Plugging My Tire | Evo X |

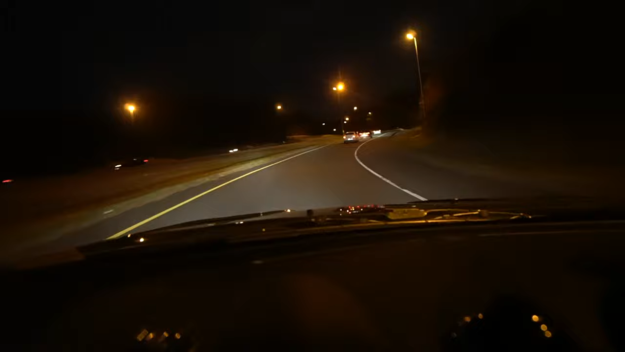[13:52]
show you guys the headlights uh that we aimed yesterday yeah it was yesterday or the day before i can't remember yeah no it was yesterday all right peeps i just want to show you all right peeps i just want to show you guys the headlights that we aimed yesterday uh yeah i can see a lot better before it was actually only half of this uh i know it's pretty bright outside still but i can tell that the beam is a lot further definitely definitely because uh we aimed it a lot higher but yeah i really like what it looks like right now so we did a good job fishing so